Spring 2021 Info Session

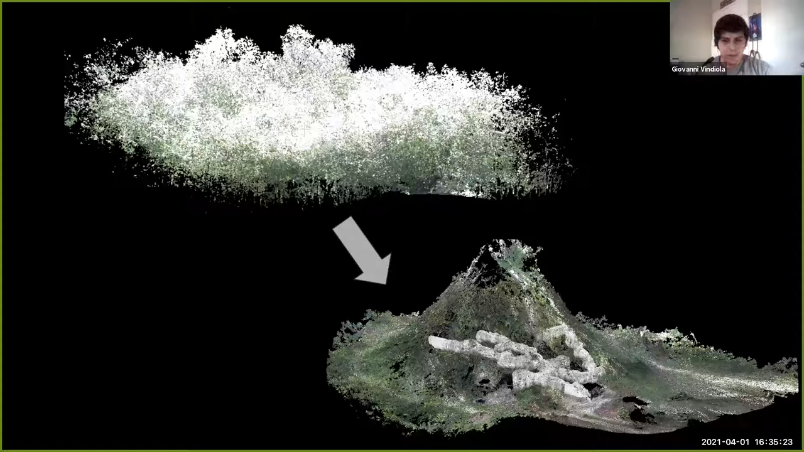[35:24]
so there's opportunity there to kind of uh dig more into like taking the first point cloud on the top and uh being able to process it through with machine learning et cetera and uh separating the trees from the the terrain and other features um next slide and so this is like just a quick overview of the kind of work i've been doing in this project and it's just kind of a general workflow if you want to uh recreate uh locations digitally um and so that starts off by you know merging point clouds cleaning a mom and uh
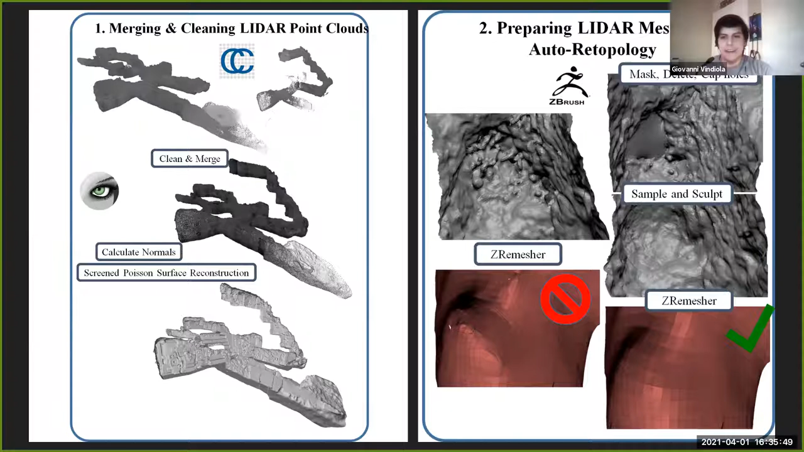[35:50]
turning that into a mesh which you then need to clean up and and next slide and so even uh looking back on this workflow i made this about two years ago and uh you know i feel like uh with uh new unreal engine 5 you know they kind of promise uh not having to worry about like kind of traditional game develop things where you have to worry about the amount of triangles you have and and so this is still kind of a valuable workflow uh to build like in a kind of quick manner to to go through this whole workflow
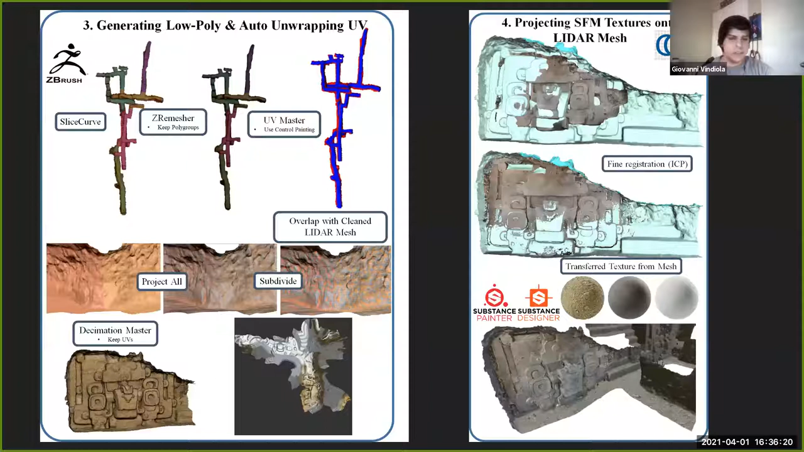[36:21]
of texturing these environments with uh accurate color and geometric data using lidar and photogrammetry next slide